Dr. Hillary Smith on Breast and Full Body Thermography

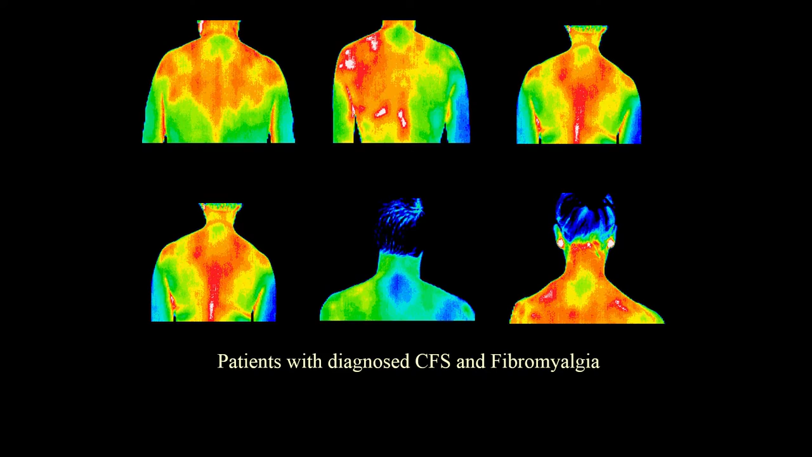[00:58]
It's a very simple test. It uses an infrared camera to detect temperature gradients on the skin.